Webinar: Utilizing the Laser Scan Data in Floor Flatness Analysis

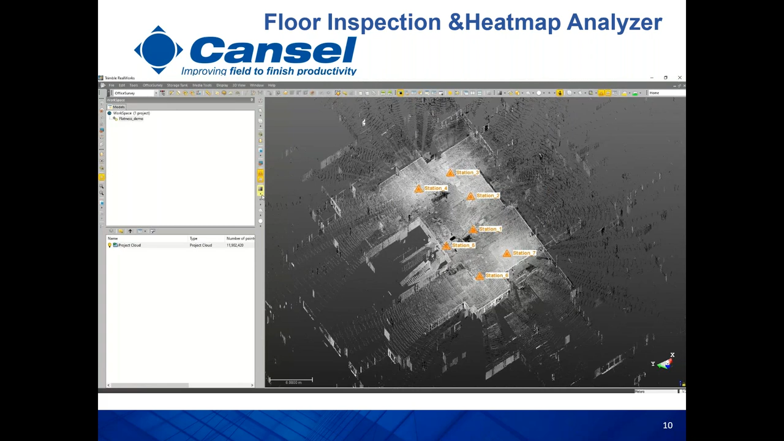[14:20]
And both are part of the office survey module. So, the dataset we have here, this is a grayscale of the point cloud, and this is the 3D point cloud. And actually, we have seven scans. So, the first step here, after importing just the data, just to go through the registration, to make sure you have very good registration, tight enough, according to your project specs. So, after that, the next step is going to be running the floor analysis.
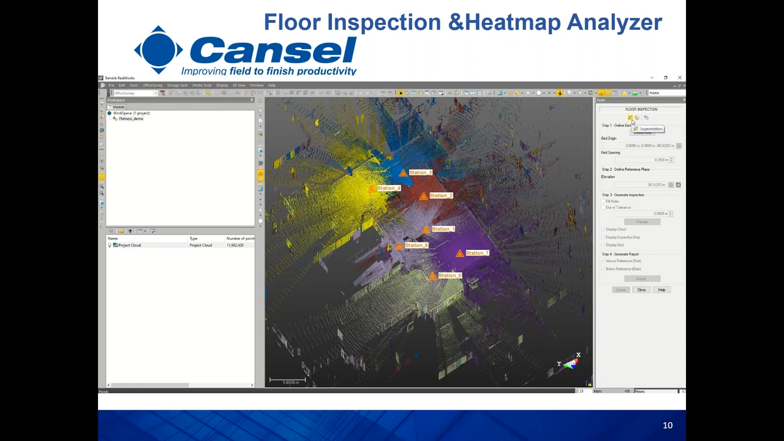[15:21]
And if you like to, you know, fill some holes in your data. And if you like also to add some tolerance to the heat map before it creates. So, the first step here is going to be the segmentation. So, we'll just isolate roughly the area of interest. You still can do this segmentation prior to run the floor inspection tool. And again, you can do it within the tool as well, which that's why I like the software.
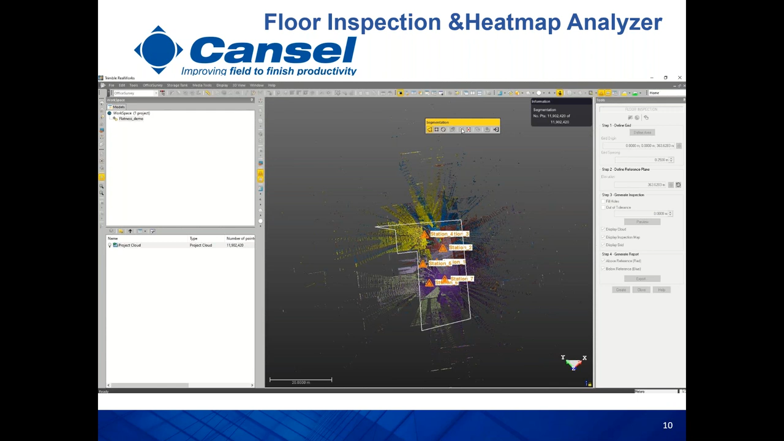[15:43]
So, you don't have to close the tool, run the segmentation. And then after that, create another deliverables and then use it after that in the floor inspection. So, you might go through a couple of cleaning here by just fencing the area of interest.
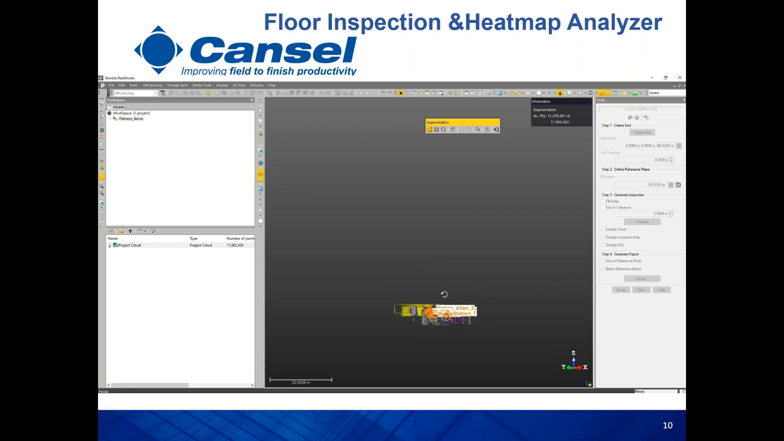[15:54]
Like in any fencing tool, you keep either what's inside or outside the tool. So, maybe rough cleaning for now. You remember this building is like under construction. So, still like got some data outside the windows. So, it's better maybe to isolate just the area of interest to get rid of these outliers. So, once you are happy with the segmentation, next step is going to be isolating the floor. And this is the main step here.
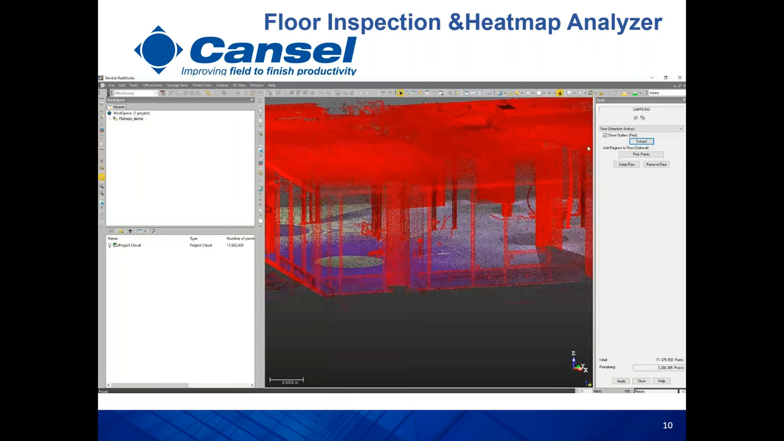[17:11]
Red represents all floor points. And you can also see the floor, which is like the grayscale color. And it's good also to do a quick sanity check to see the quality of, you know, the classification. And the other thing that I like here, you can jump also to the station based view,
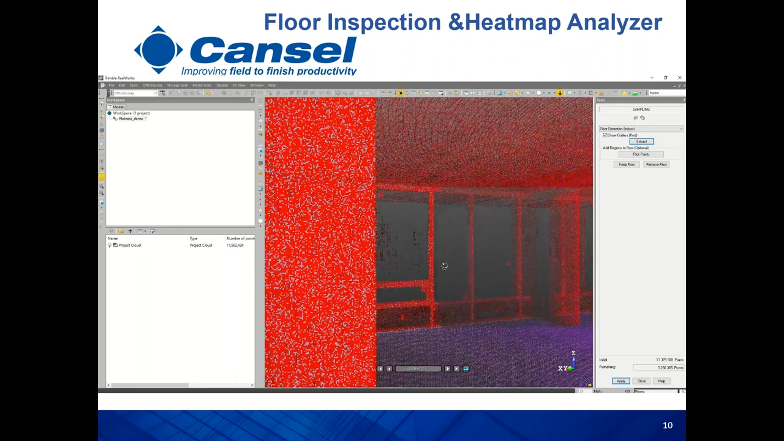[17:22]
where you can visualize the data from the perspective center of the scanner. So, we don't have any other objects in the foreground.
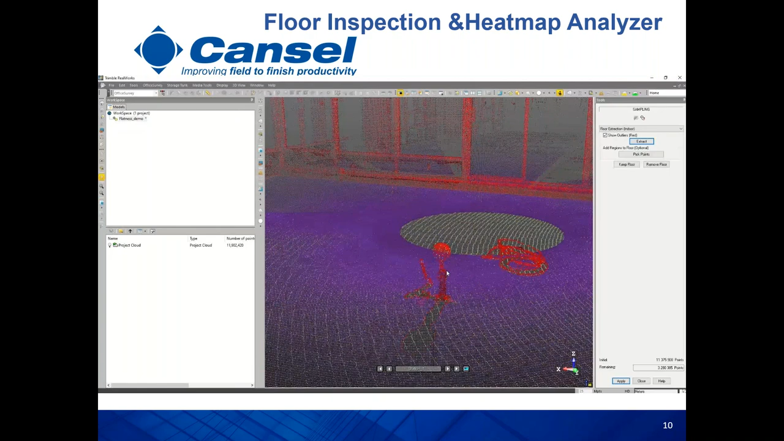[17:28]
And you can see how the software did a good job to isolate all other objects rather than the floor.
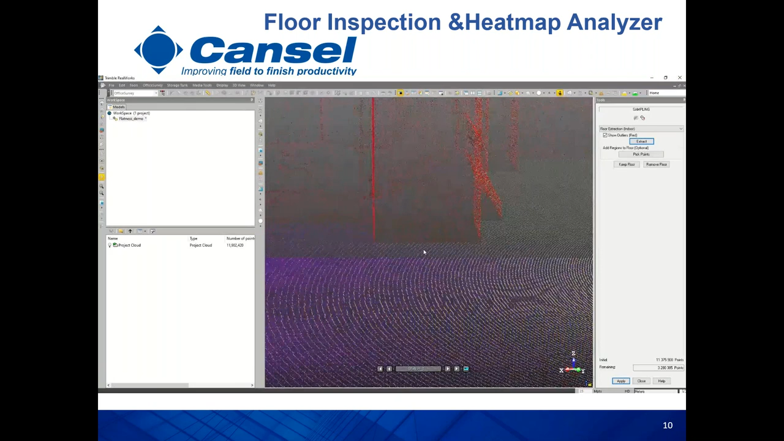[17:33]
Like if you have any cables, pipes, and you can also double check, you know, the footage of the columns. You can jump into another station view to make sure that we don't have any outliers.
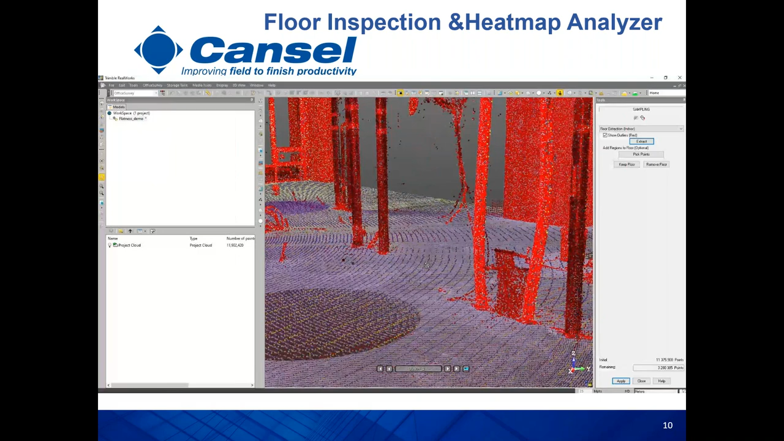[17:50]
Nothing is missed here. Once you are happy with the result and you feel everything is okay,
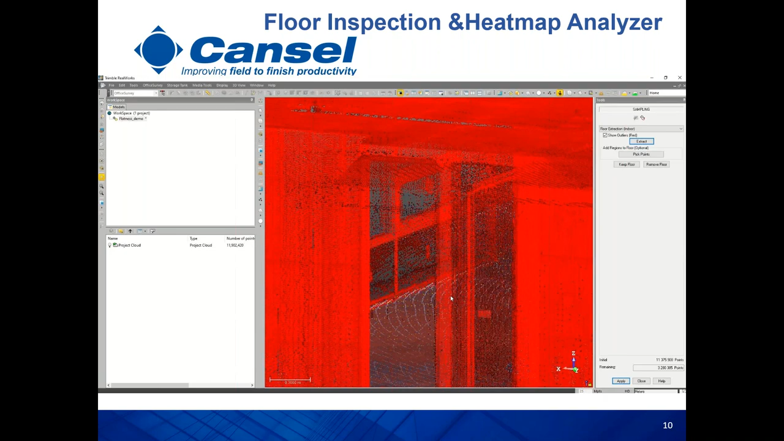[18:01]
you can jump back to the 3D view and start to isolate the floor from the rest of the data.
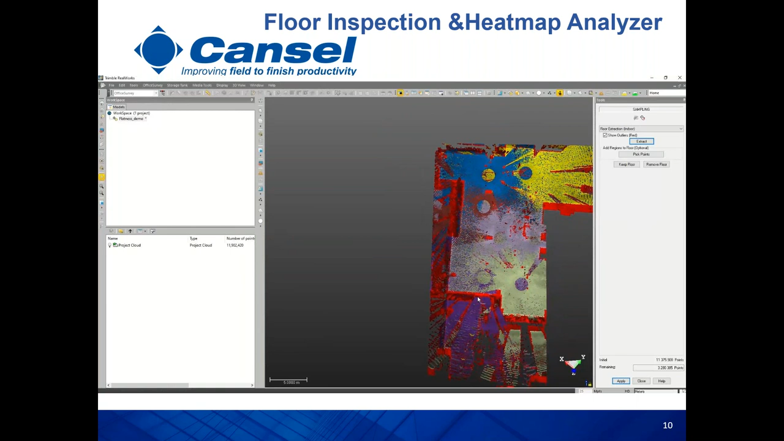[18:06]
So, what we're going to do here, just keep the floor. And after that, we're still running or still going through the steps for running the floor analysis. So, in the next step, the user has to define the grid spacing. So, since we are going to create a heat map and we're going to analyze the surface, we need to. So, we're going to do like a more maybe cleaning here. If you feel that you still have unnecessary areas and you don't need to have them in your final result or report,
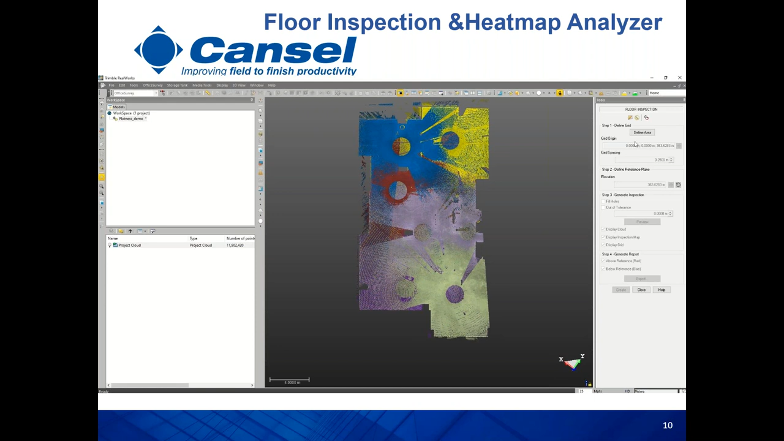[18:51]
you can do another fencing here. And once you are happy, we'll go to the next step, which is the grid spacing. So, according to your project specs. So, the user has to define a grid for the area of interest. You just go and fence your area of interest and you have different ways to do that by creating a rectangle. Once you are done, you just validate your selection and then you start to enter the grid spacing. So, what's going to happen here? Here, the software is going to count all the points, take all the points inside each grid into account.